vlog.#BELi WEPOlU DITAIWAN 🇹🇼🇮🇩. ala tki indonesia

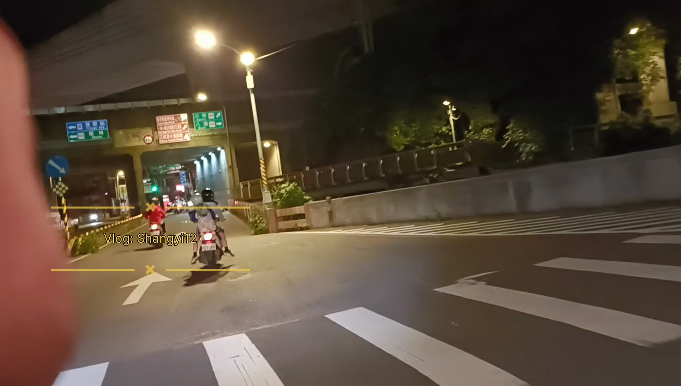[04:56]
Lah kendi? Ono. Ya ora kene iki dalan kursi tok.
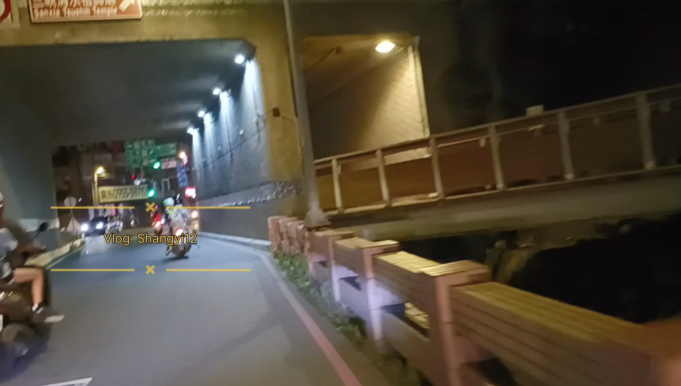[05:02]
Lah aku mung gak kaya lan iki. Iki ngono. Terus.
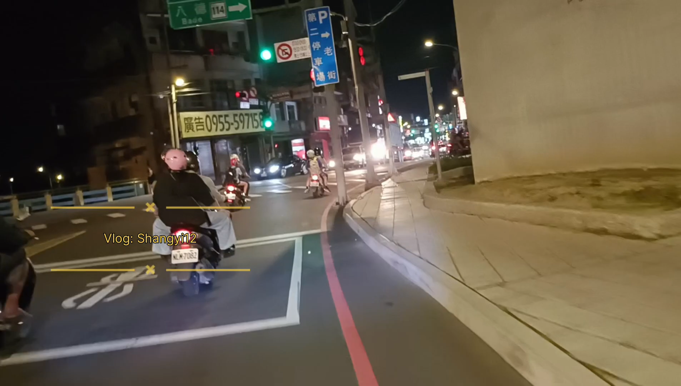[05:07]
Kayak ngetutnya motor ngarep ya. Lah bablas ae lho. Jaman lihat. Endi iki? Hah? Endi? Terus bablas. Aduh jajak lho lek omong. Enggak. Lah pemane keramikan kan iki ngiri to.
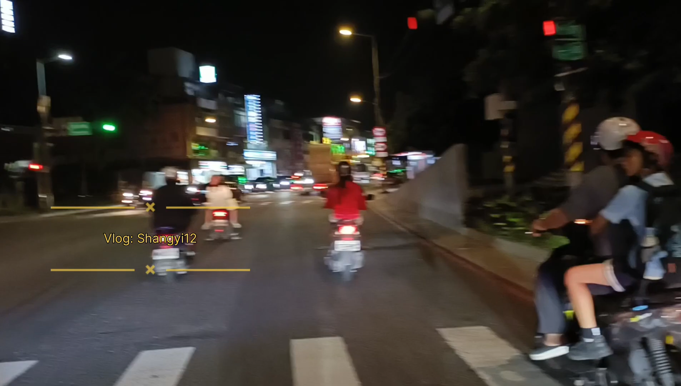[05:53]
Ade mepet pinggir dalan ae to. Soale kanan jalan. Ado lali aku soale. Kanan jalan. Berarti wae ora menggok ya iki. Enggak, kanan jalan. Oh, alon-alon. Terus. Tutup enggak? Bu, nek tutup porane gak ero.
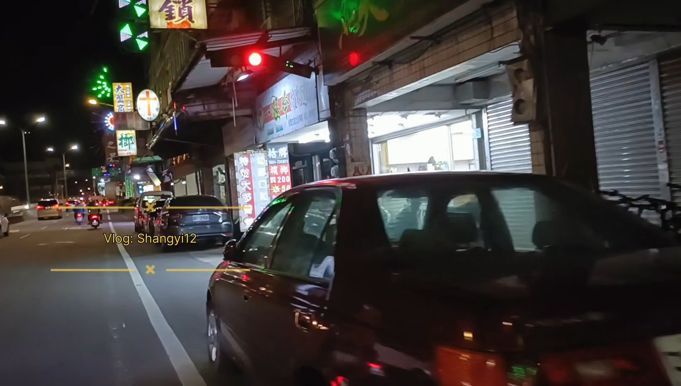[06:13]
Tekan tol kae, Pak. Eh, tol opo iki? Tuh.